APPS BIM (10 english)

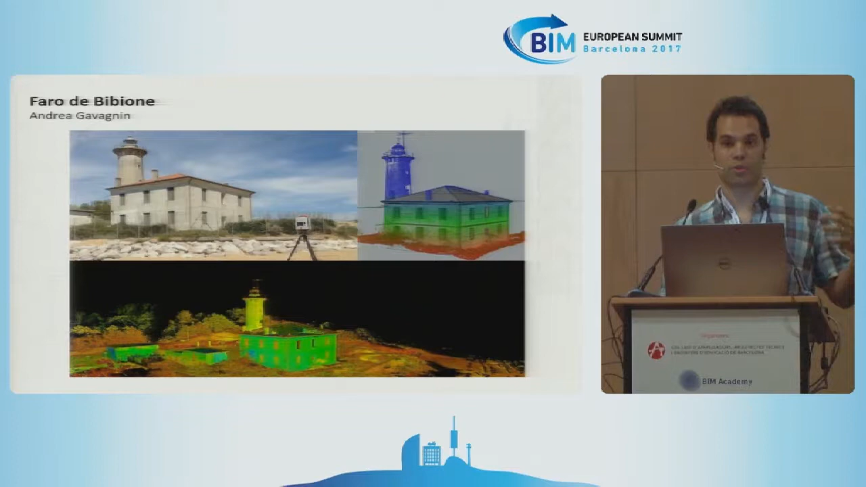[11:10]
where this building was scanned through a 3D scanner. They obtained the point cloud through a plug-in of Reno. And, with the visual arc objects,